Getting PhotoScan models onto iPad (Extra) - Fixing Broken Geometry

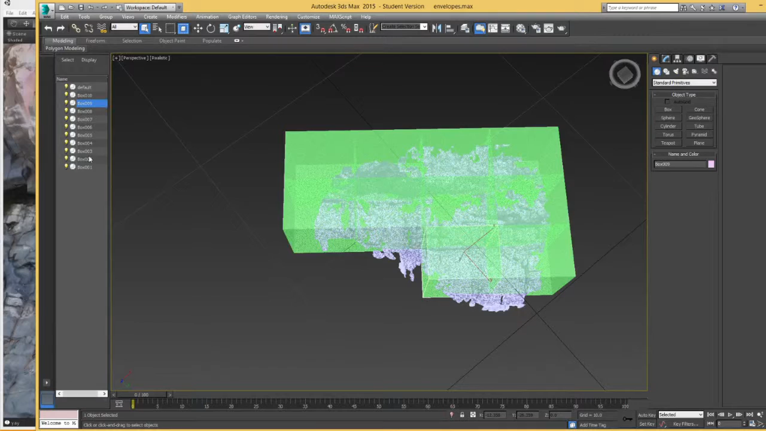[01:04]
because this is the one that's gone a little bit funny Here's our low poly geometry
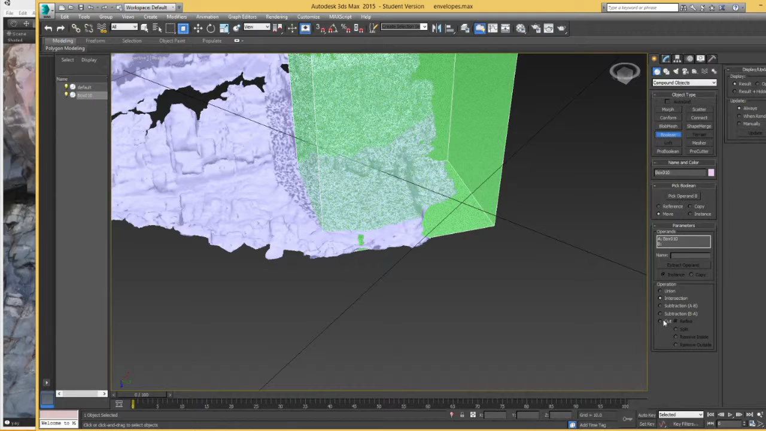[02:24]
intersection, pick operand B Let's see, let's hit default Ah, okay, it's gone weird when I do it in that order So,
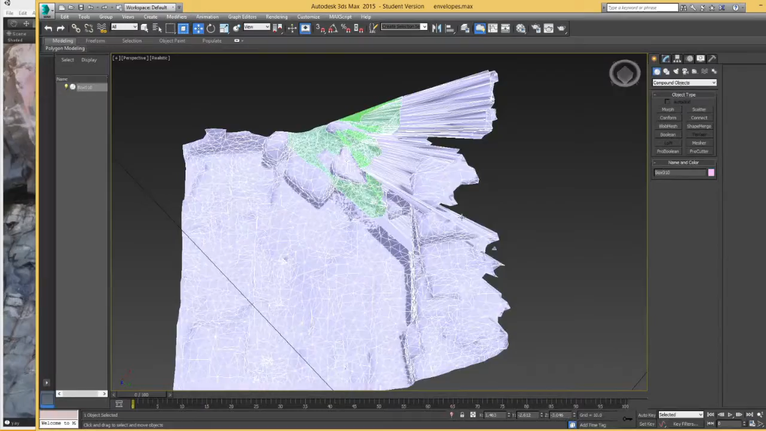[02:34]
I guess that's sort of the troubleshooting already figured out for me If I select the default,
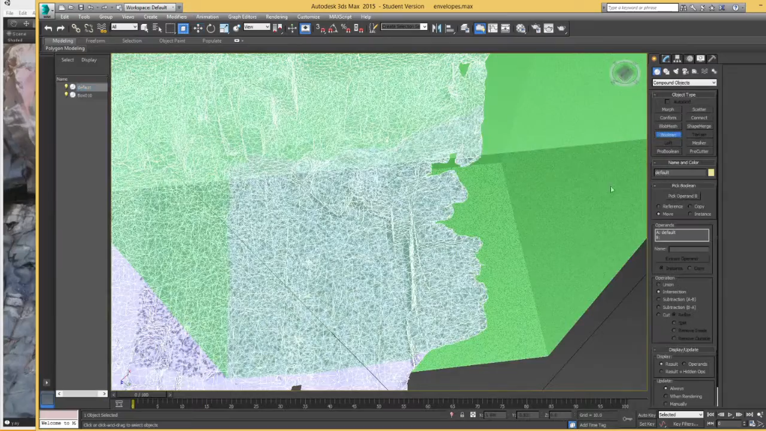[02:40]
do the boolean from there This boolean operation is a little bit... Well, sometimes it can go a little bit weird That geometry looks fine So,
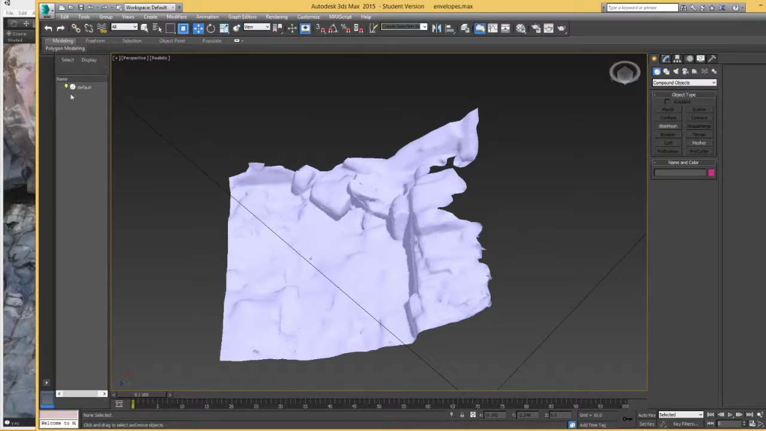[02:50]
this will be our new low-poly geometry What I will do is... I'm going to export this...
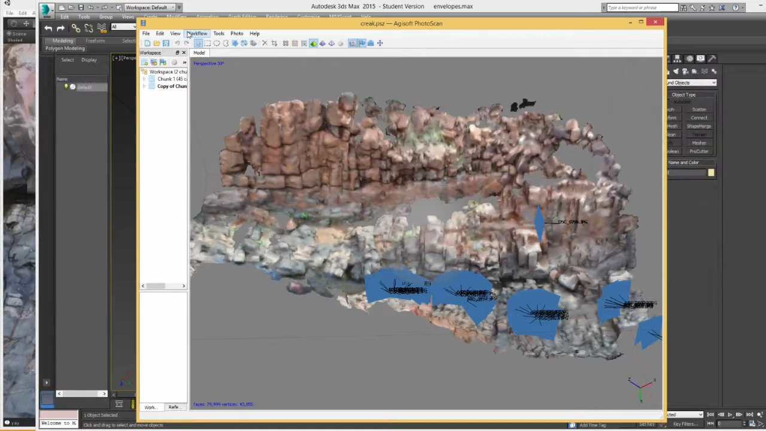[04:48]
We're going to do pretty much the same thing that you would do if you didn't have Photoscan Pro, which is import our little model.
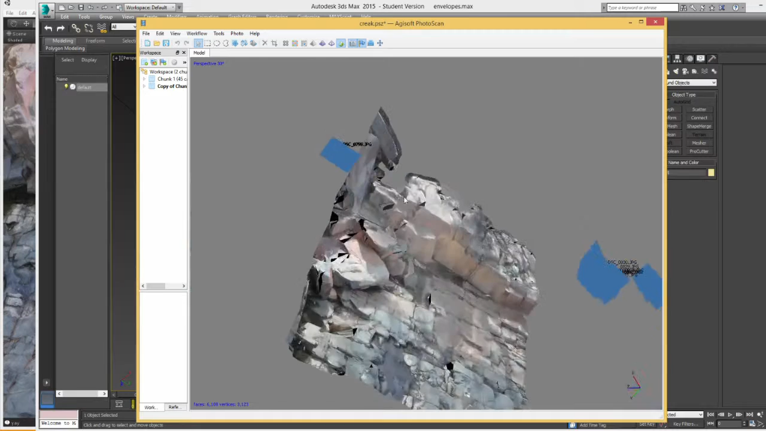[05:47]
Okay, that looks much better. And now we export that model.
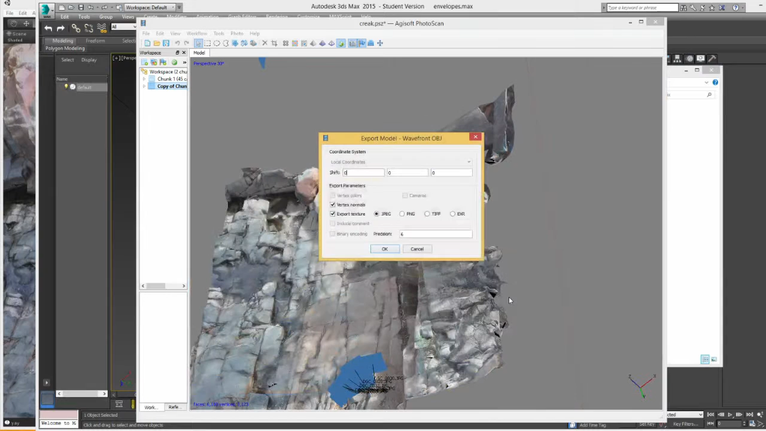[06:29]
Export the textures out. All right, now we can go back.
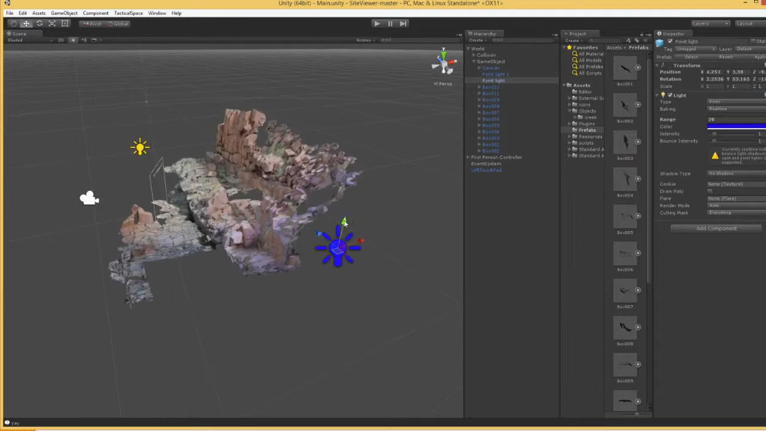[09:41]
This would probably make more sense if this was the only lighting for this scene,
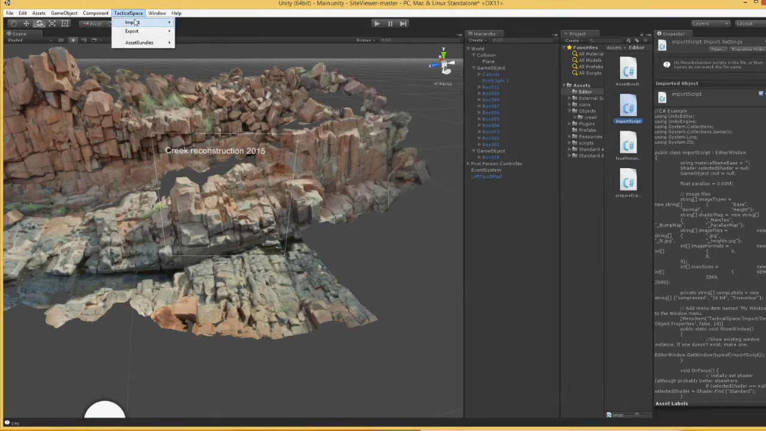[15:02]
Import set objects... That one. Okay, great. So let's set materials. It does the same process that it would have done when we were first setting the materials for all of the rest of them.